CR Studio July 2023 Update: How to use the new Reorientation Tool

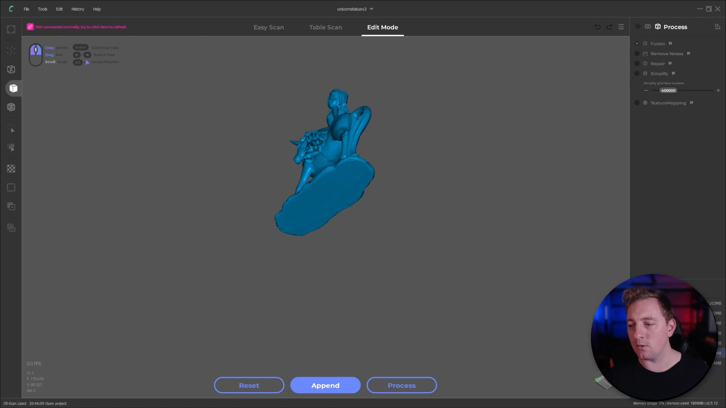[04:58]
And you should have this little view cube down the corner here. So if we sort of rotate this model around, we can see actually I'm kind of in the way here, but it's actually underneath me just here.
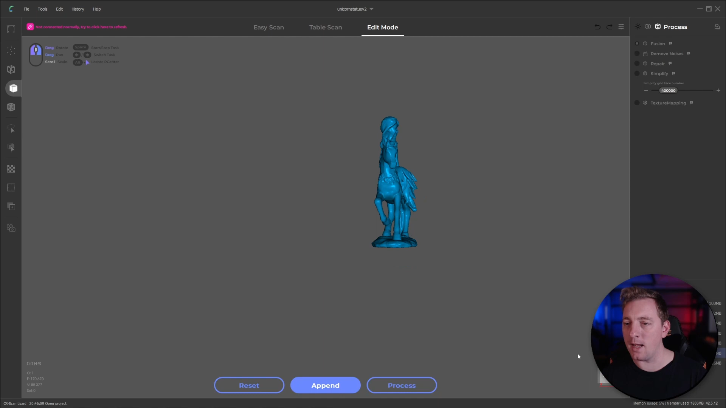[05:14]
So currently, if I click on back, the software thinks that this is the back face or back view of this model. And so this is where you might want to reorientate it so that when you do export it to a different software, it can kind of match your views. And software in particular that I'm talking about is either like Blender or Fusion 360 or SolidWorks or Inventor, all those kind of CAD packages typically work with like some sort of cube 3D-based coordinate system. And so it's nice to be able to import a model and kind
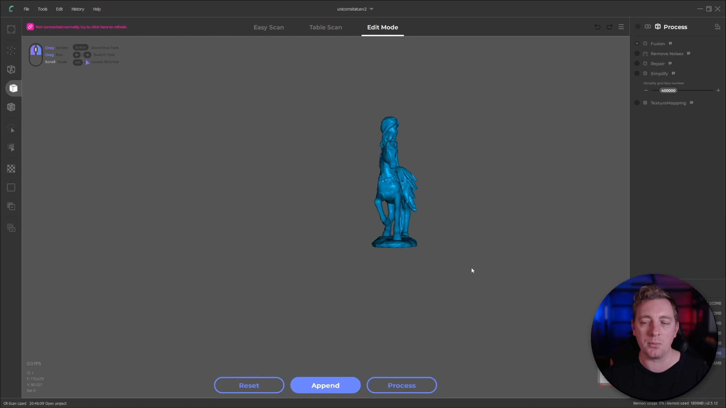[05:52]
of have it as close as you can to that 000 point. So you don't have to kind of manually go in and try and adjust its point. So I'll give you an example. So this is just freshly scanned, processed, and it's just floating off in space.
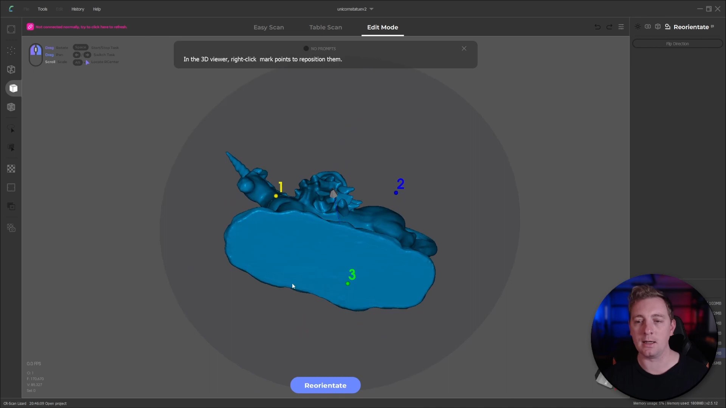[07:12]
This bottom part is going to be our bottom and kind of like our ground plane, I suppose. We will probably try and get this plane on the ground plane.